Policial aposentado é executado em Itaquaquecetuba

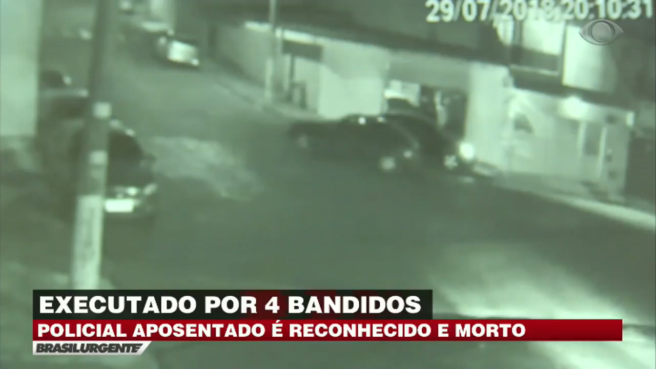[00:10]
O carro passa mais uma vez pelo local do crime. Na terceira volta, para. A imagem não mostra os ladrões saindo do veículo, mas a câmera flagra o cadete descendo e os bandidos a pé. Um deles vem pela calçada onde está o alvo, e os outros dois ficam mais distantes. Deste ângulo, dá para ver de longe a ação. O primeiro criminoso chega e ataca a vítima. Os comparsas aparecem e acontecem os disparos.